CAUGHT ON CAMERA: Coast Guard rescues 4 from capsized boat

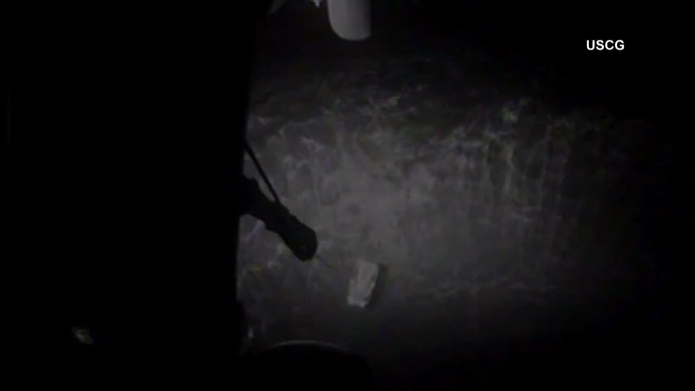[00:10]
And Survivor is clear of the water, back and left 30, the swimmer will be coming out of your 2 o'clock, the basket is at the cabin door,